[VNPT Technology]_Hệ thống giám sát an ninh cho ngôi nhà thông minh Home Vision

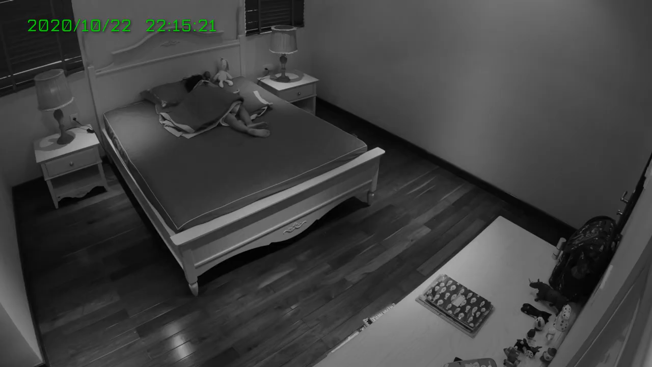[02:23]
sắc nét với độ phân giải Full HD 1080p kết hợp với khả năng nhìn ban đêm mang đến chất lượng hình ảnh rõ nét thậm chí ở những vị trí không có ánh sáng. Chuẩn nén hình ảnh H265 Camera 360 độ cho góc quan sát toàn cảnh với tốc độ 15 không hình trên dây.
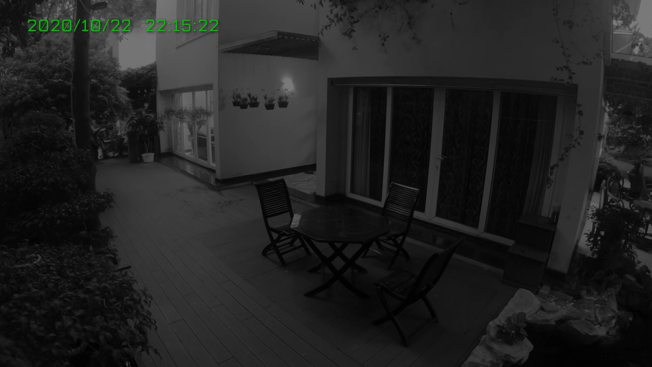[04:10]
Độ phân giải hình ảnh cao được tích hợp đèn hồng ngoại IR chiếu sáng ban đêm, mang đến chất lượng hình ảnh rõ nét, thậm chí ở những vị trí không có ánh sáng, khoảng cách nhìn xa tối đa lên đến 30m.